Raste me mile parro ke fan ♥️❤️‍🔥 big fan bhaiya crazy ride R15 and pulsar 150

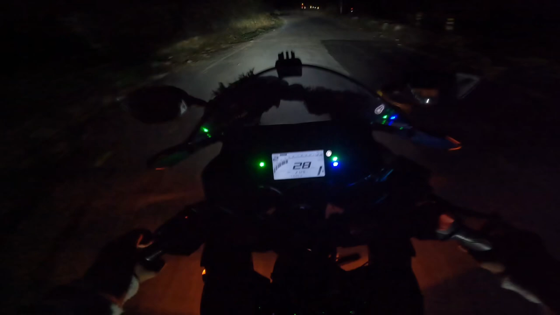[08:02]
तो गाइस निकल चुके हैं हम इधर से आज अब देव सारी महादेव मंदिर आने वाला है और अपने चिल्लार भाई को भेजते हैं थोड़ा आगे। अरे वाह चिल्लार भाई तो भाग गया अब भी निकले यहाँ से बस 20 सेकंड पहले 10 सेकंड पहले।
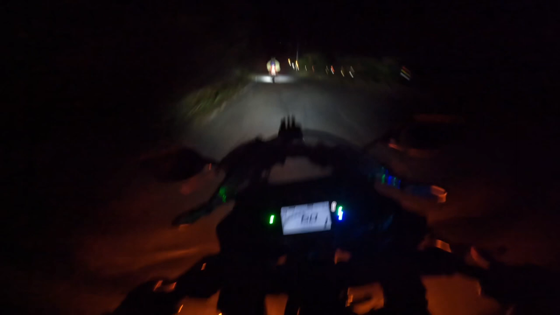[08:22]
तो भाई सामने देखो आप तीर का व्यू कितना प्यारा दिख रहा है और अपना चिल्लार भाई देखो कैसे भाग रहा है क्या क्या कह रहा बुक्का
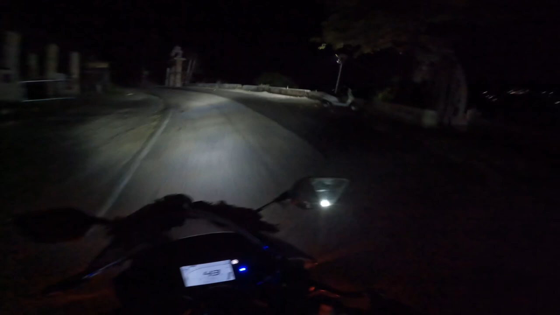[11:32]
जय हो, जय देवलसारी महादेव, जय भगवान जी की। कल मारेंगे एक बॉल मैच। और यहाँ से रह गया 1 किलोमीटर, 1 किलोमीटर भी नहीं है, बस पहुंच गए हम ये धार पार करके, दीदी लोगों का घर आ जाएगा, बस 2-3 बैंड है,
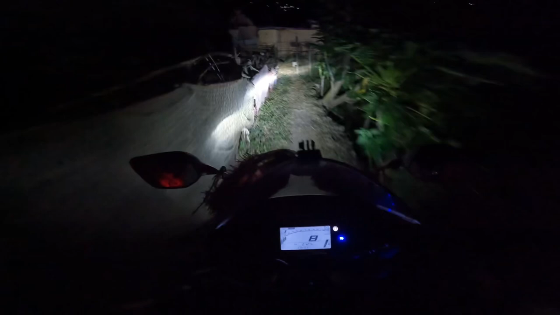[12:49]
भाई साहब रास्ता एकदम भयंकर है ना, यहाँ पे नज़र हटी तो छैस सीधा नीचे, छैस नीचे,